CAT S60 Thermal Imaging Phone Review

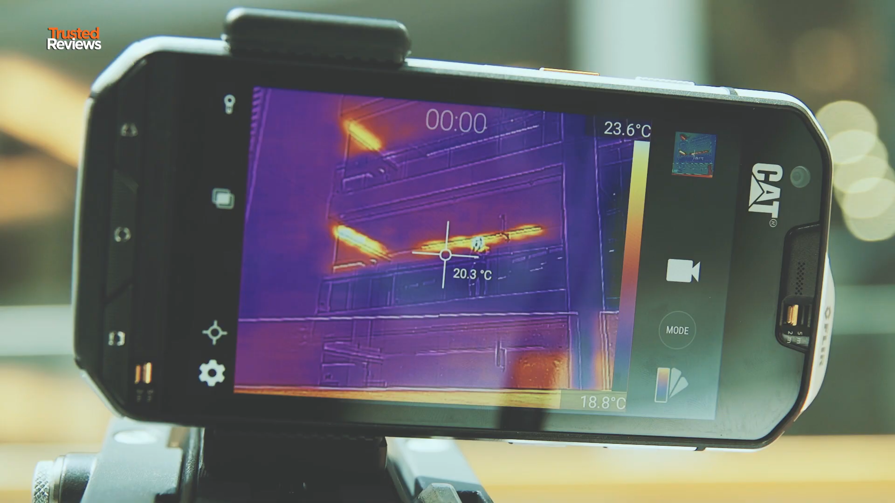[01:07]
On screen: spot 20.3°C, scale top 23.6°C, scale bottom 18.8°C
number of different modes that are useful in a variety of situations be it DIY
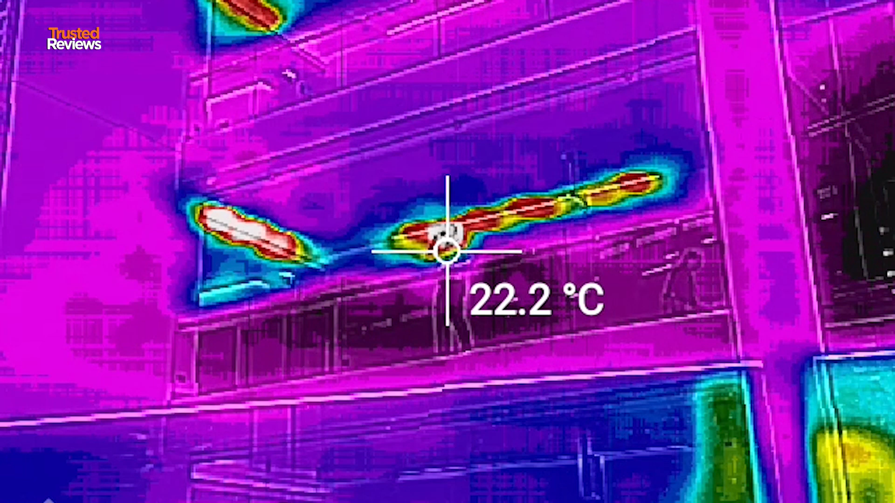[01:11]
On screen: spot 22.2°C
when you're looking for cables or hotspots or even firefighting now the thermal imaging
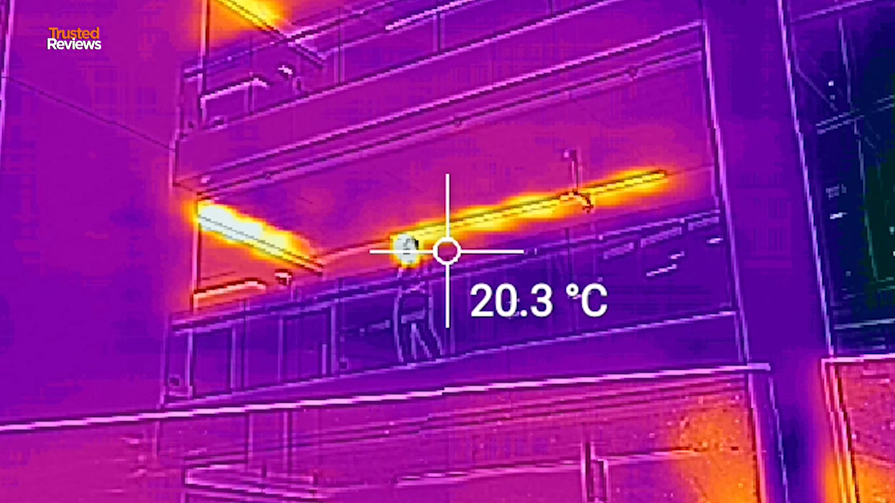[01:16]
On screen: spot 20.3°C
sensor
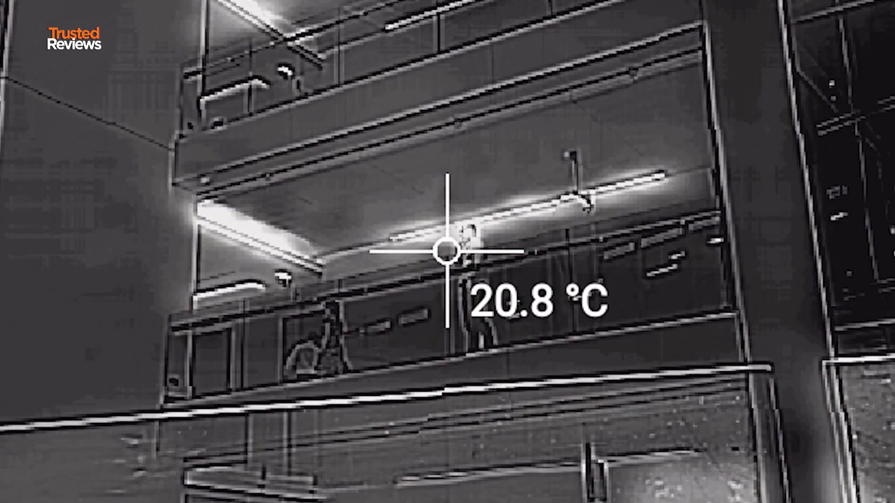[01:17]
On screen: spot 20.8°C
isn't the most advanced around and won't be dedicated multiple thousand pound sensors
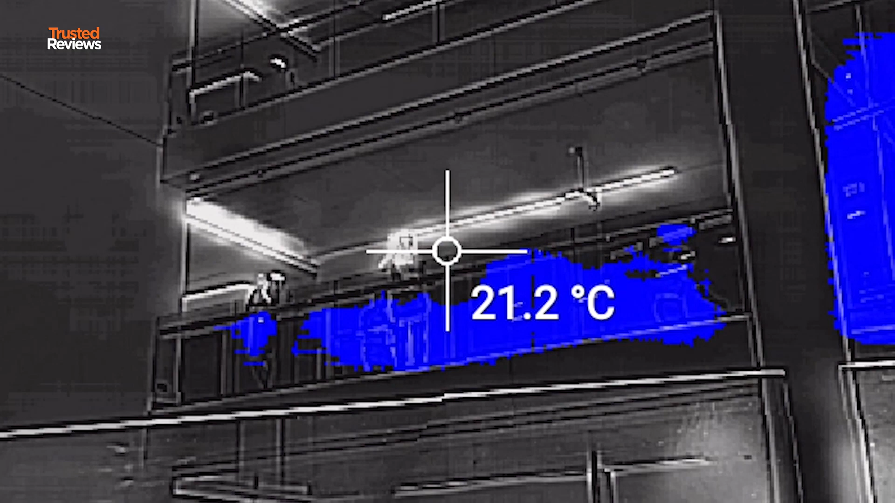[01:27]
On screen: spot 21.2°C
who use it for search and rescue powered
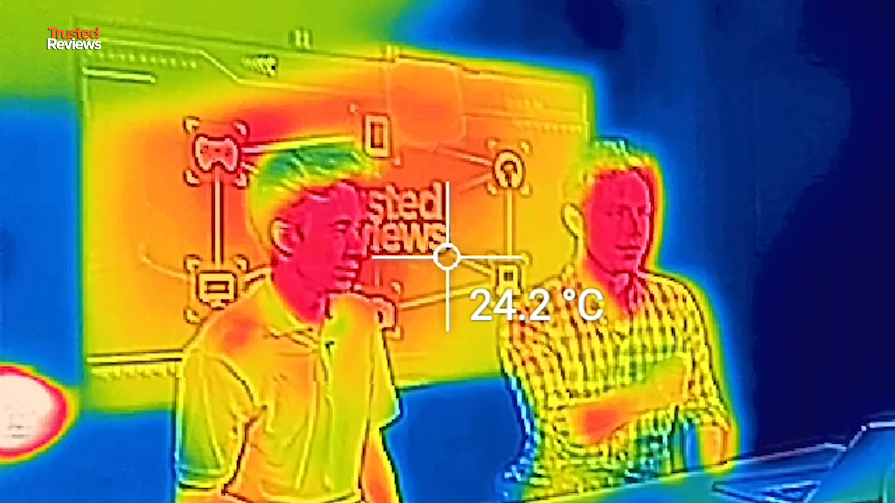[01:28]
On screen: spot 24.2°C
up it'll give you an infrared reading showing hot spots and
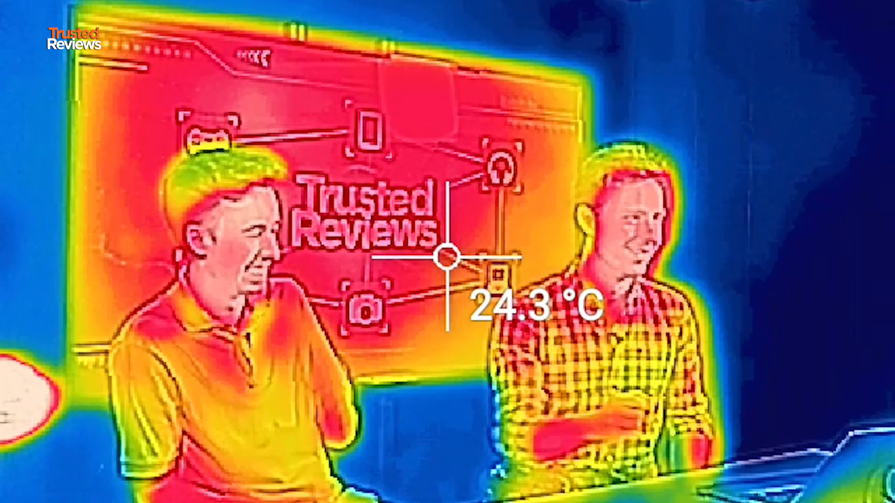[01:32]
On screen: spot 24.3°C
including specific temperatures when you use a little on-screen pointer to find it out overall this is the best rugged smartphone I have ever tested be you a DIY enthusiast or a man with a white van I'd recommend wholeheartedly you check out the cat phone you you